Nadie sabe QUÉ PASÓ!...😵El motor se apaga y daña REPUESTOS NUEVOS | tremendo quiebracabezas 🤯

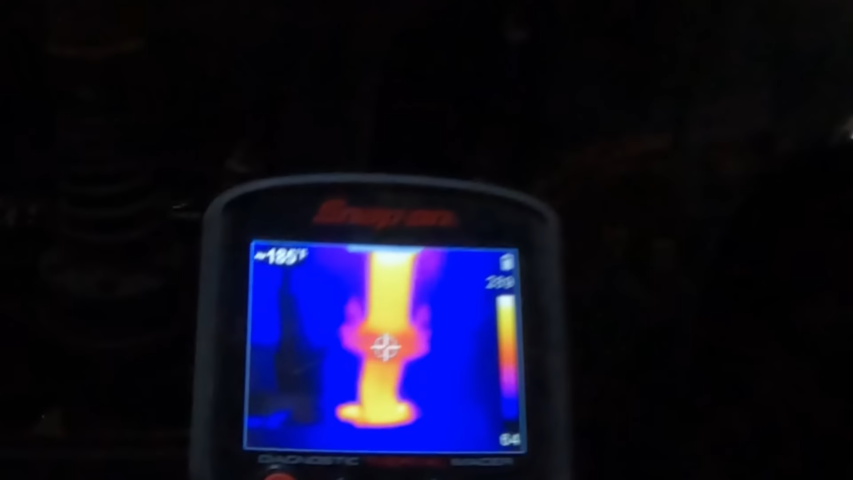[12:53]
Entonces toda esta vaina está caliente, caliente, caliente.
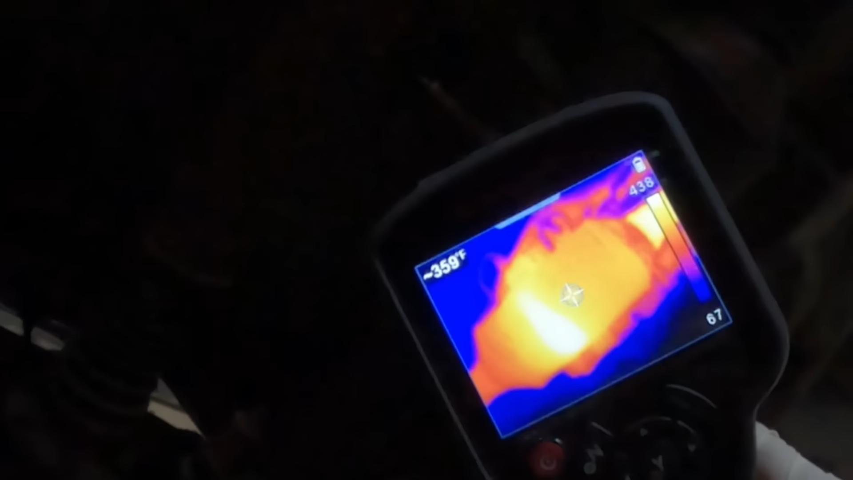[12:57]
Aquí por ejemplo hay un punto de calor irregular porque tengo esa línea de calor allí. Aunque bueno, no, ni tan irregular porque allí por ejemplo está el sensor de oxígeno, ¿no?
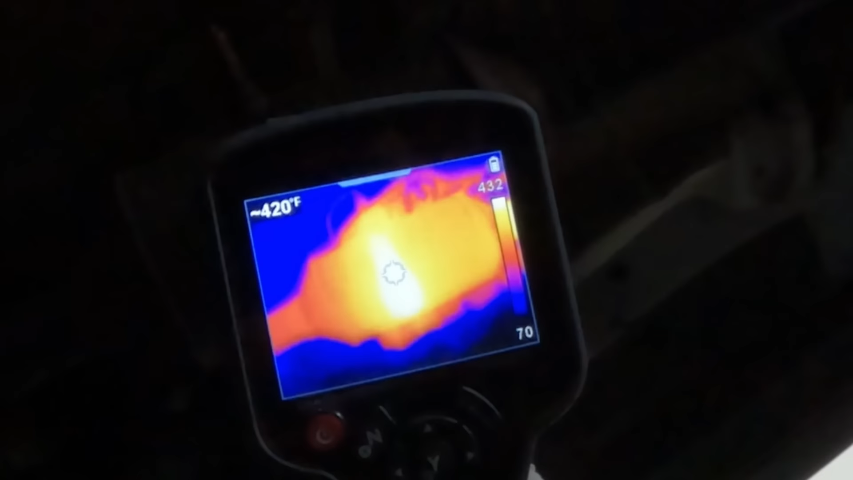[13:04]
On screen: spot 420°F
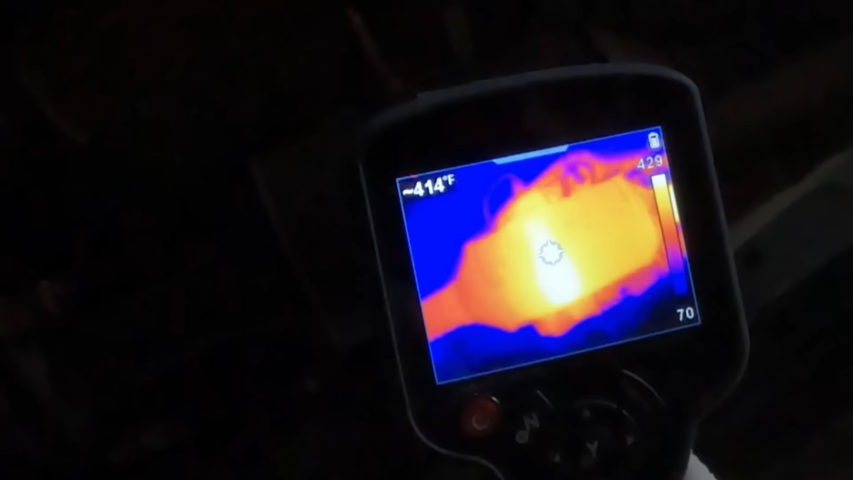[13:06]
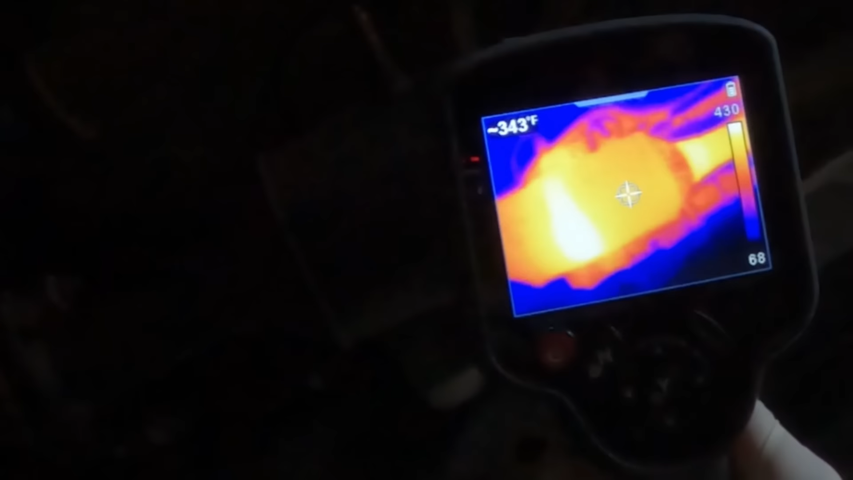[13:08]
Y no hay catalítico, digamos, hay catalítico en las áreas de los lados, pero allí hay un espacio.
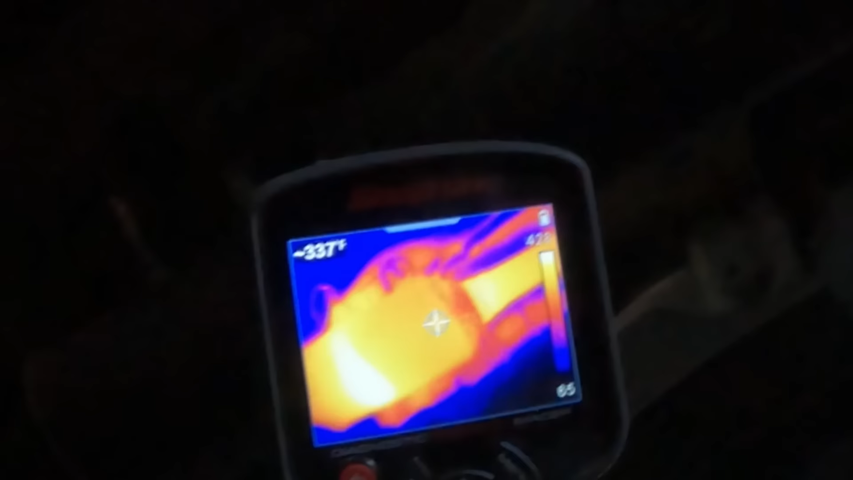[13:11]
Pues por eso puede ser el calor.
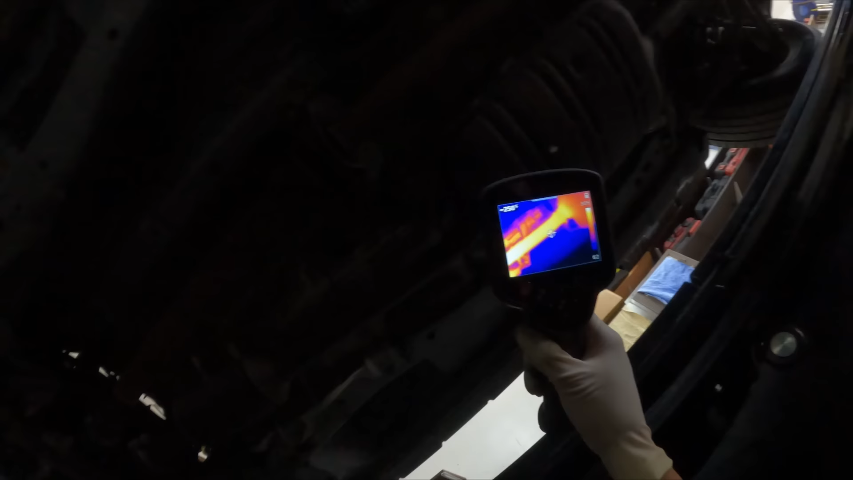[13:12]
Vengo para acá.
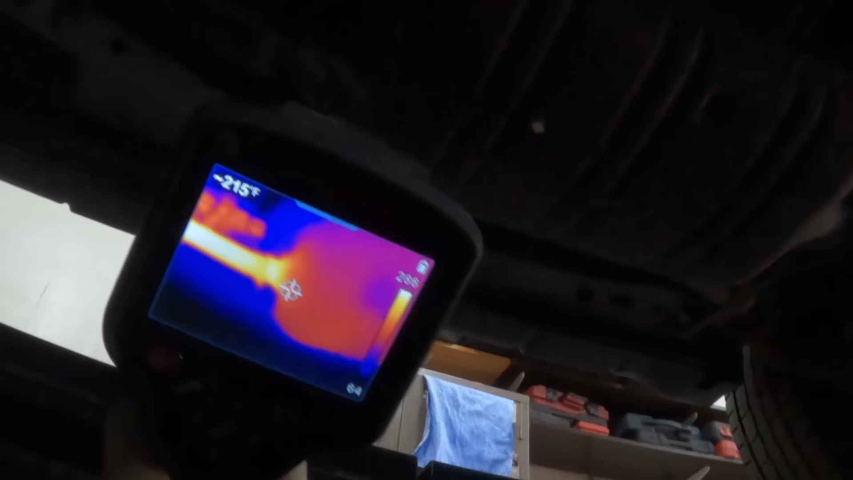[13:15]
Ahora, esto sí me parece irregular a mí,
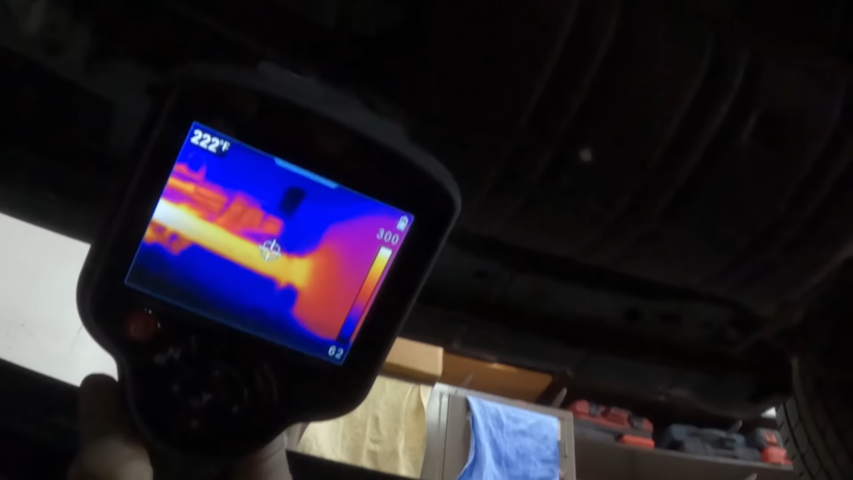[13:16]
On screen: spot 222°F
que tengo calientísimo aquí a la entrada del muffler, le decimos nosotros, ¿cómo se dice? Resonador.
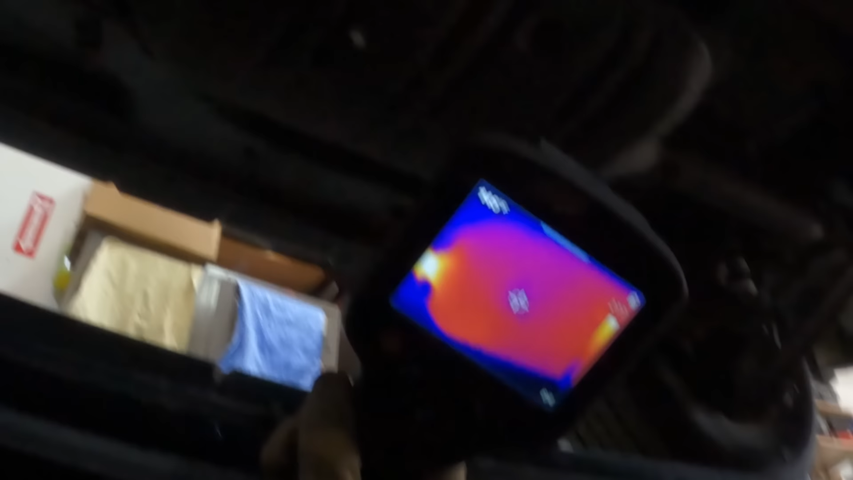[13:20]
Y para atrás, mucho más frío al menos.
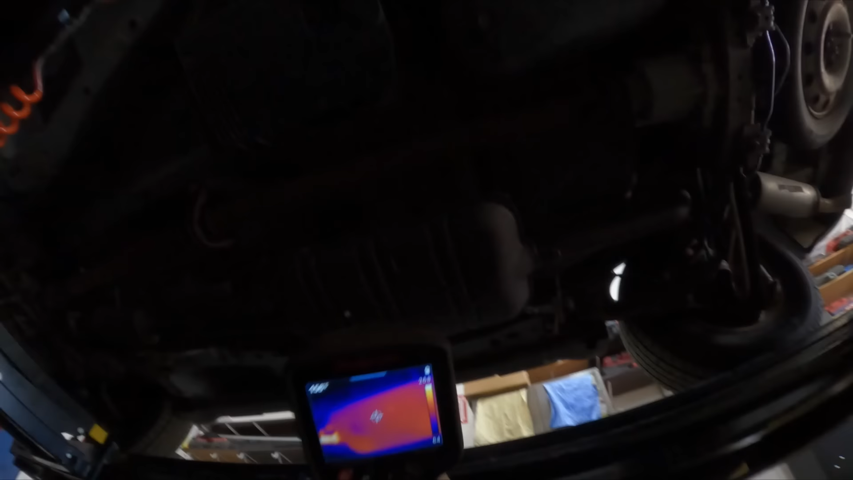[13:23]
Por ejemplo aquí, vamos a decir, aquí lo que hay que tener cuidado es esto. Yo veo aquí amarillo, ¿no es cierto?
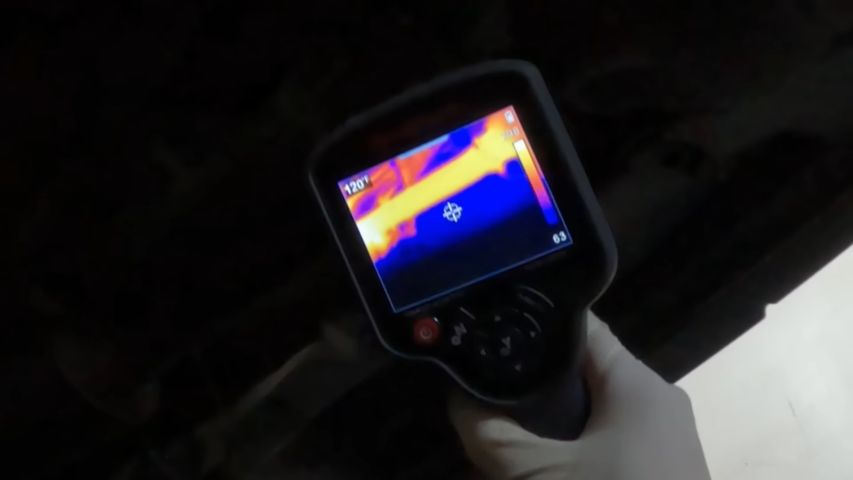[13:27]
Veo acá y también amarillo. No se trata de eso, se trata de ver qué temperatura aquí tengo.
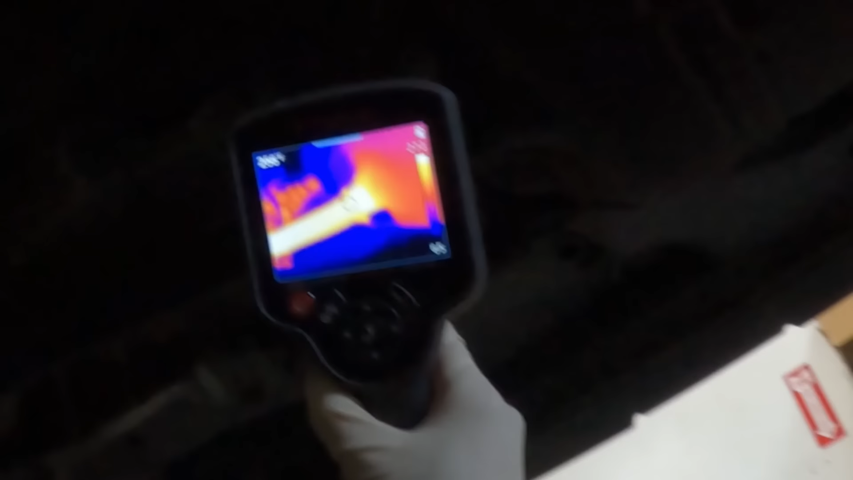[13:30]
Por ejemplo, tengo aquí 268 grados y acá,
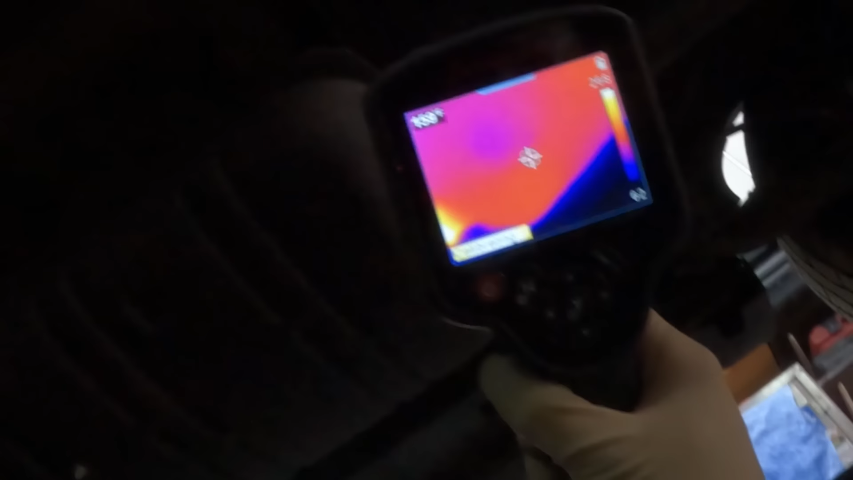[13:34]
aunque esté amarillo porque recalcula las escalas, tengo 140, o sea, más de 100 grados de diferencia.